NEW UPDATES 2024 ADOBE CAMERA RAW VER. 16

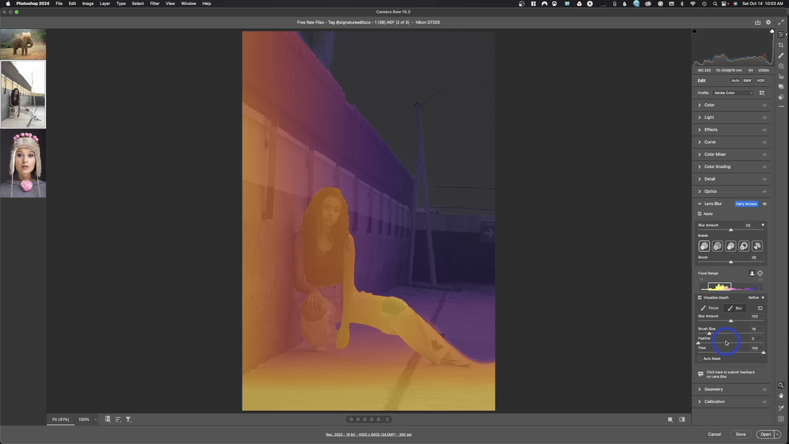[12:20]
So, if I wanted it to blur all this area as well, and that is pretty harsh. So, we're going to increase that feather right there. It's way too harsh, so we'll just come in here and just blur this area just for the fun of it. Like that.
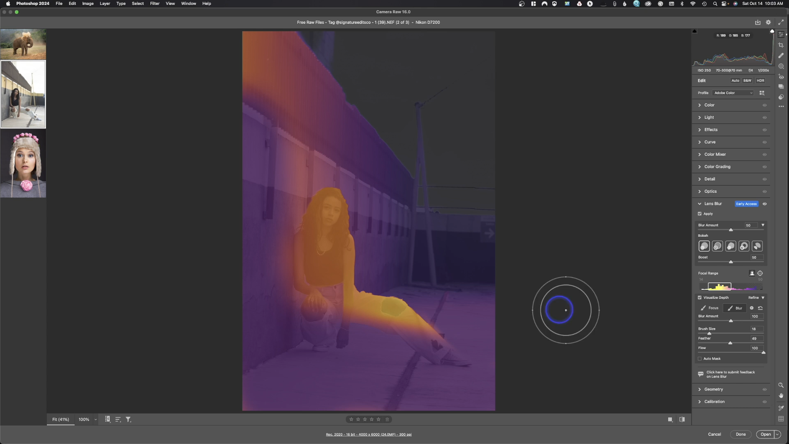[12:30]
Then we turn off visualize the depth mask. You'll notice that this area has been blurred as well.